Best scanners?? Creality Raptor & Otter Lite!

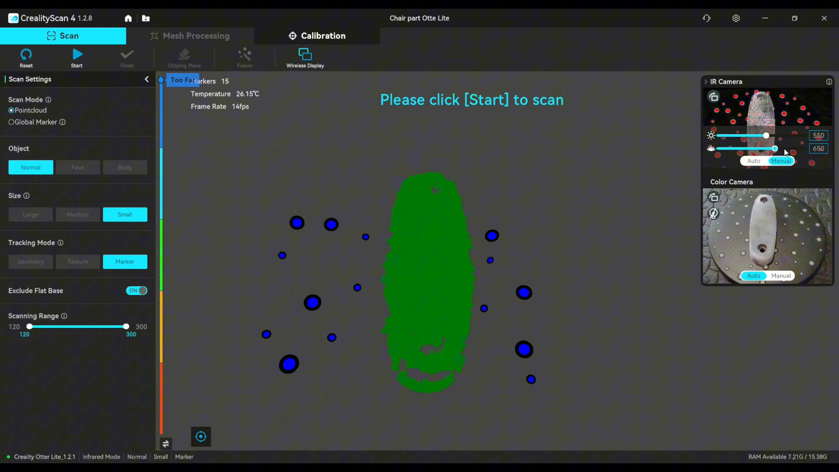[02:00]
Something like this looks good enough. So let's start.
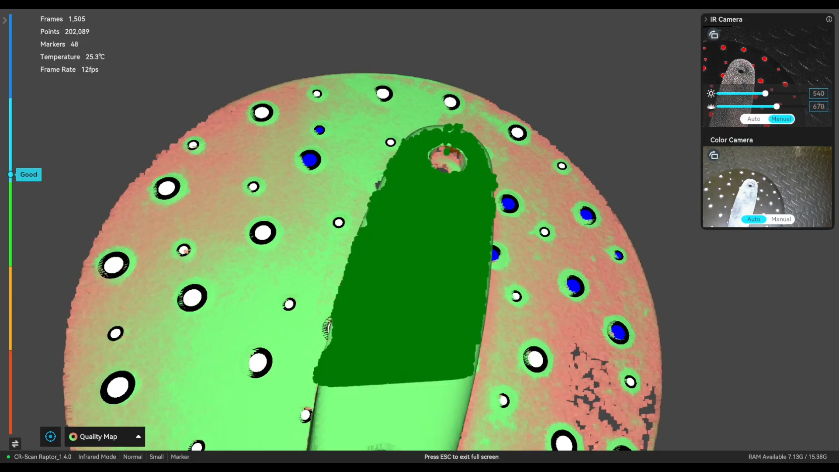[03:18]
and now it's ready I believe
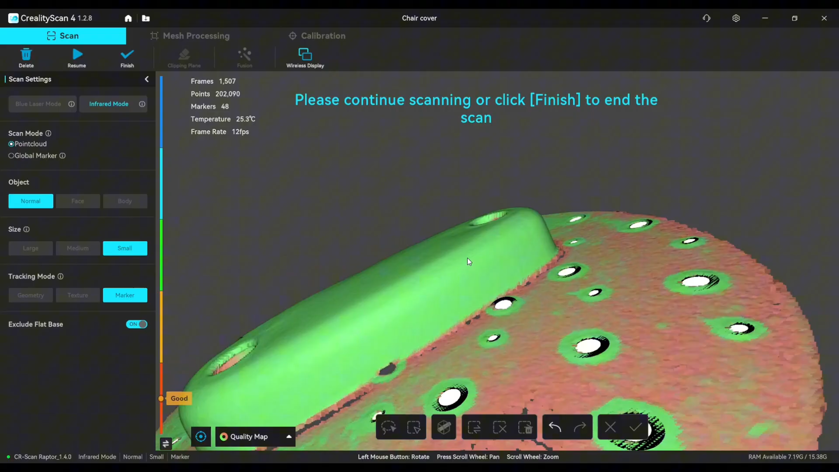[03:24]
with the Raptor it took a little bit longer time and had some points that it
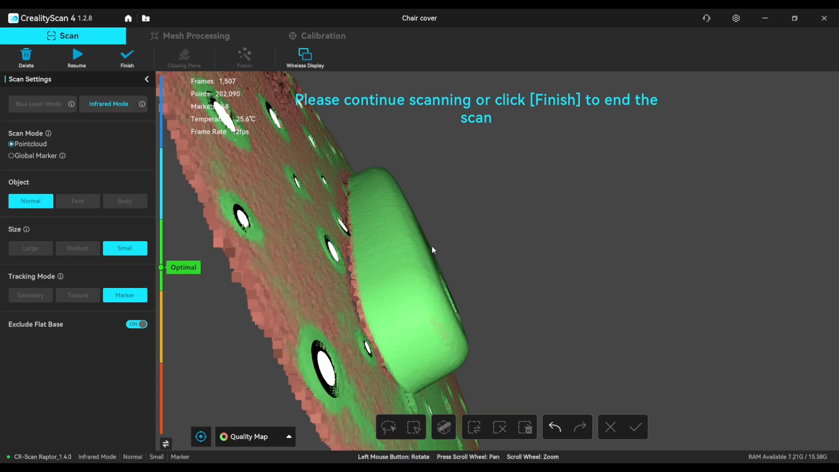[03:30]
lost tracking but still a good scan only it seems
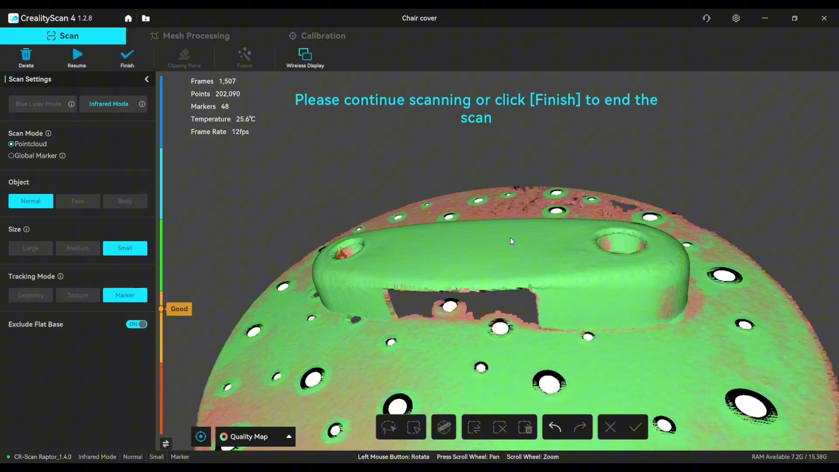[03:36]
that the Otterlight was a little bit faster than the Raptor in the near infrared scanning mode
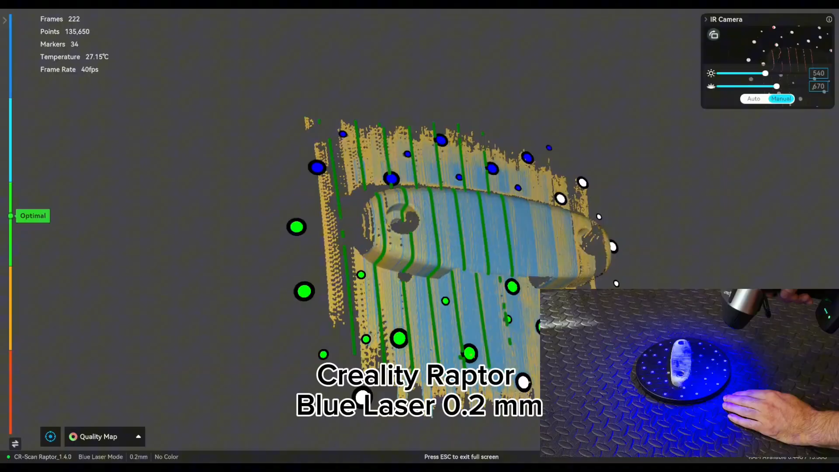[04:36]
when I start to scan I always start at the optimal distance but after that I always
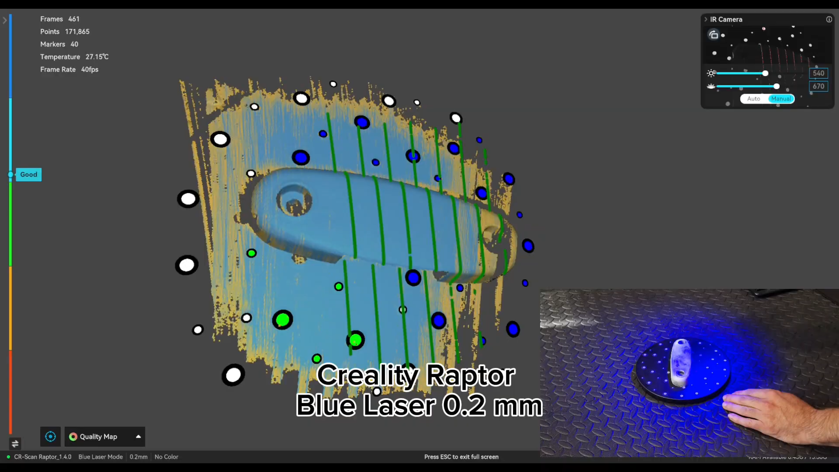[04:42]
go to the good or far range I don't know why that's just me sometimes I do it on purpose I try to scan closer and farther away to get all
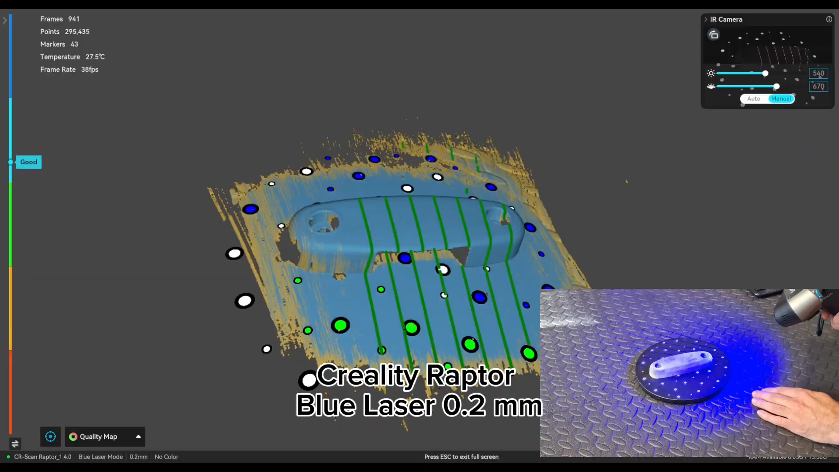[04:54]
the details but sometimes I do it involuntary
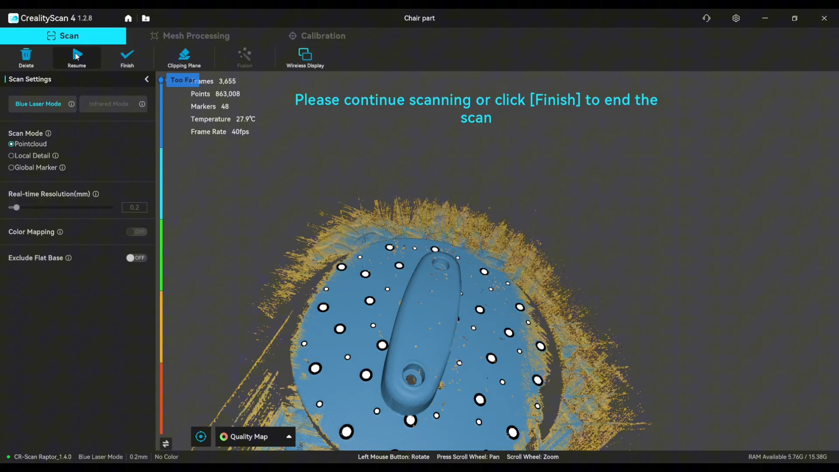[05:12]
and as always with the Raptor with the blue laser you always get really nice results
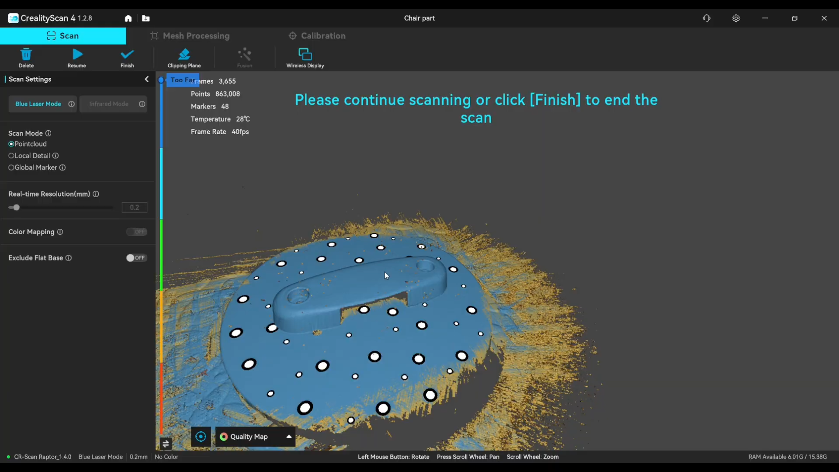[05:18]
now let's select the plane to delete it we select three markers create
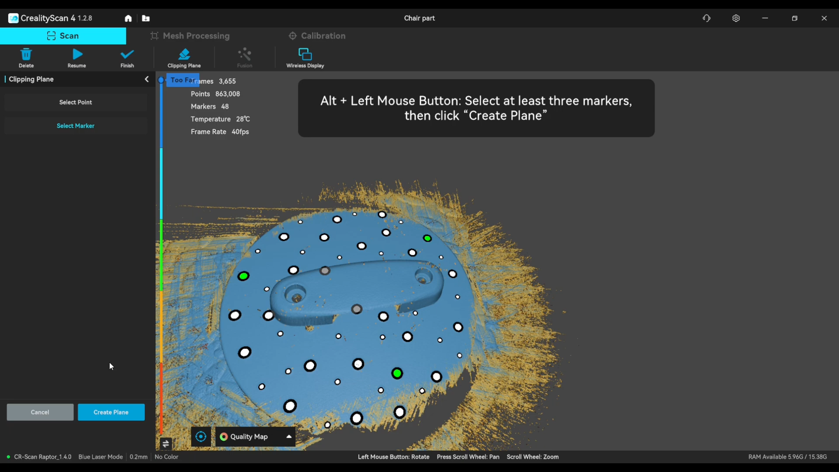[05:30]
plane and hit the ok button and
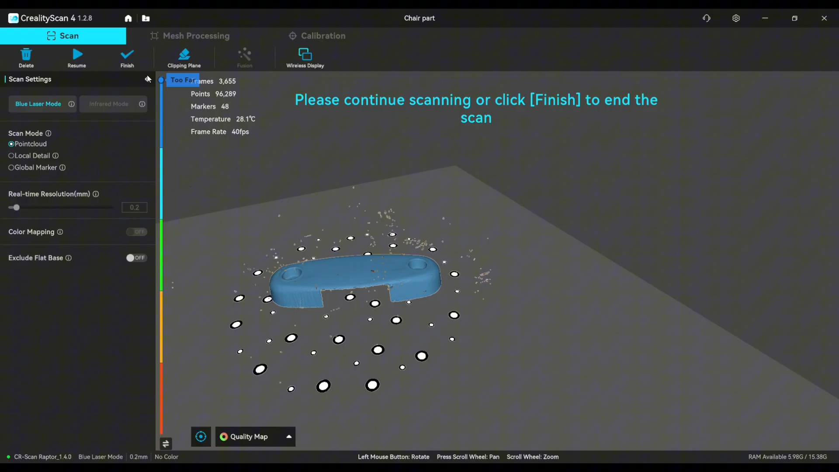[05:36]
now we just have to clean those small artifacts and that's it
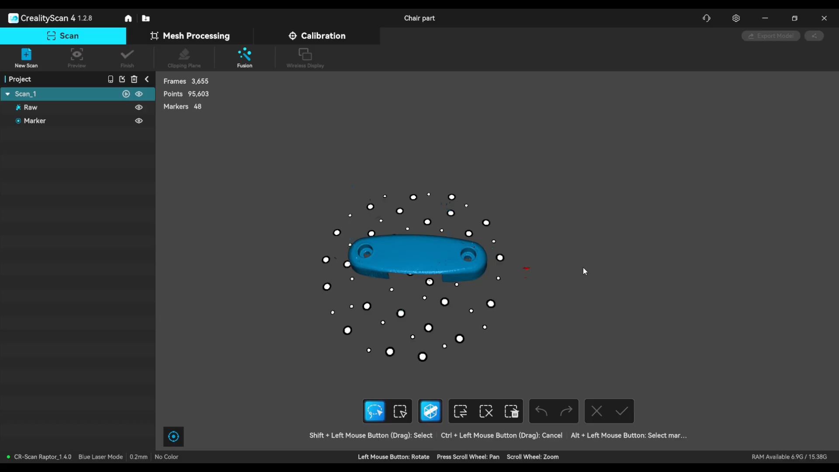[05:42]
and we will continue with the second side scan after that with the blue laser
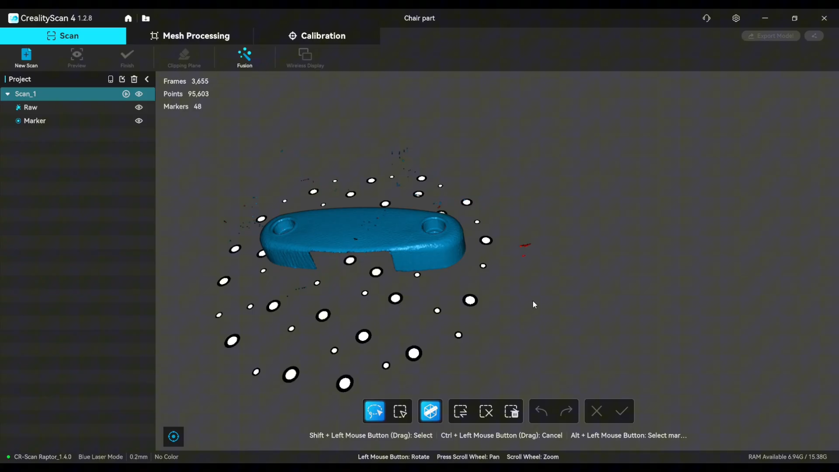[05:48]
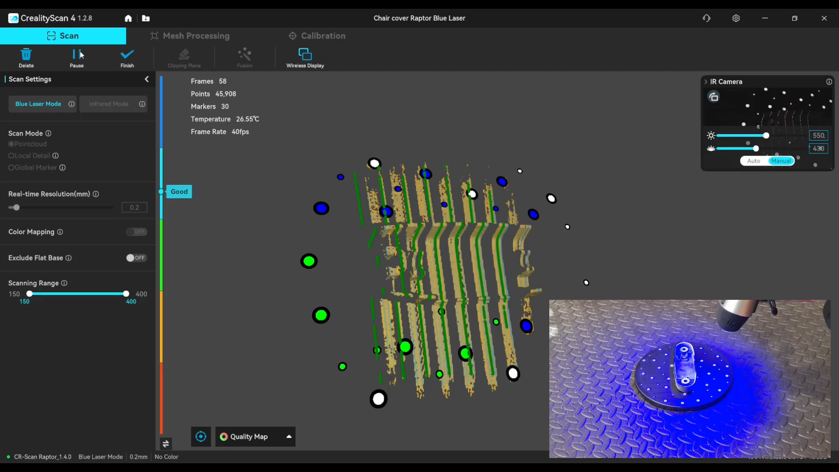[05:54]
you know we do the same thing with the second side only here I had a little bit of problems scanning those